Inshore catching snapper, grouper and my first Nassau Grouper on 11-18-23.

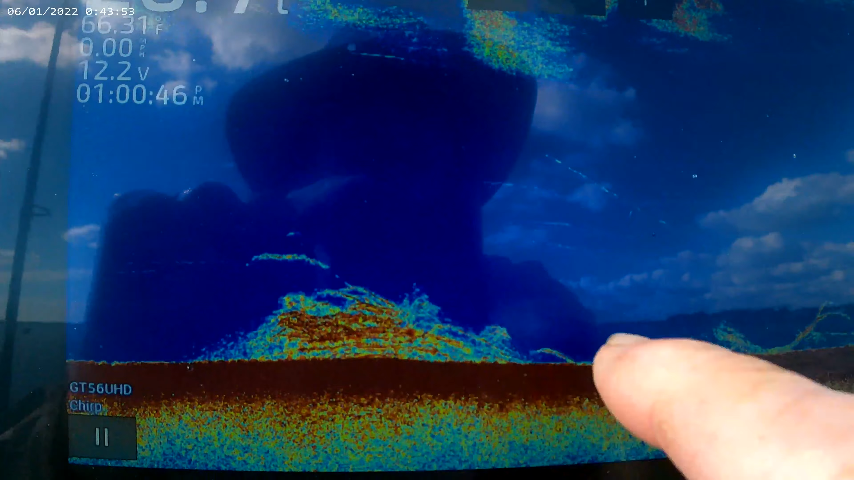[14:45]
On screen: water 66.31°F
And there is a little bit of structure down there, some hard bottom, rock or something, I don't know.